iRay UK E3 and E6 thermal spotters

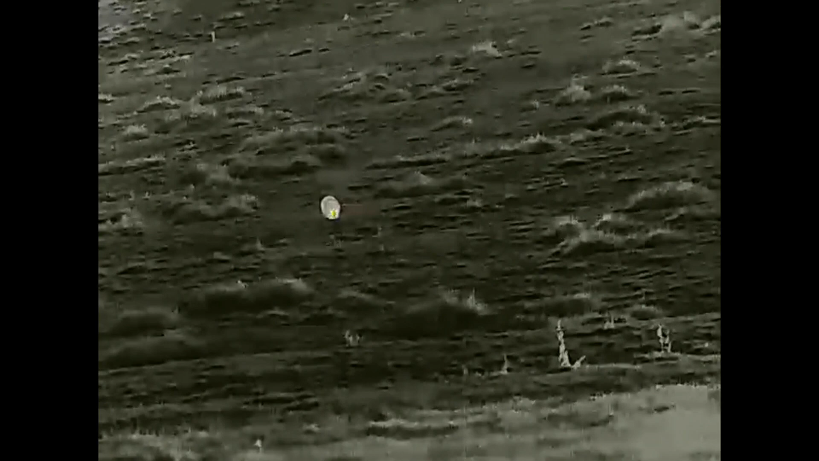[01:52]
recording, you've got your four different colour palettes. You've also got the laser pointer.
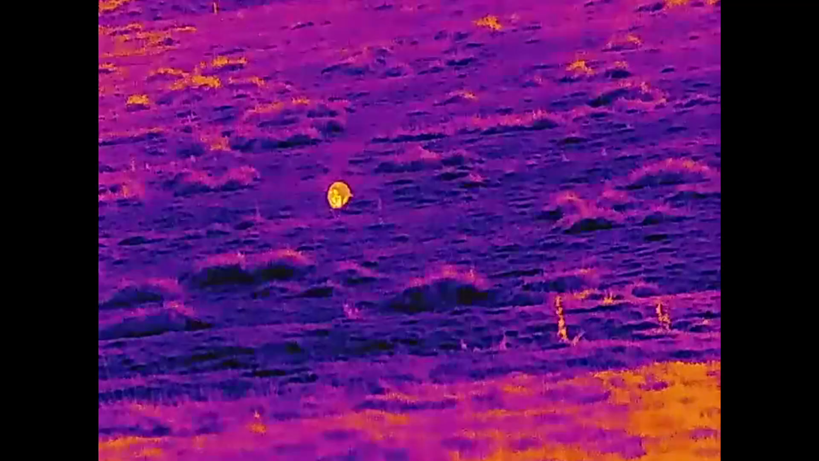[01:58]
This is the E6 Pro. It's a 50mm front lens.